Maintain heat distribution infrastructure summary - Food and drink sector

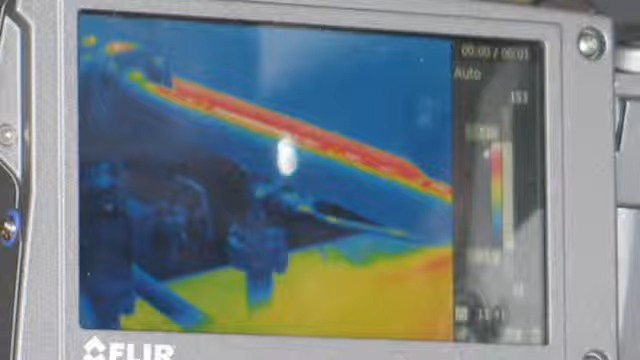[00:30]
Consider using a thermal image camera to locate sources of heat losses.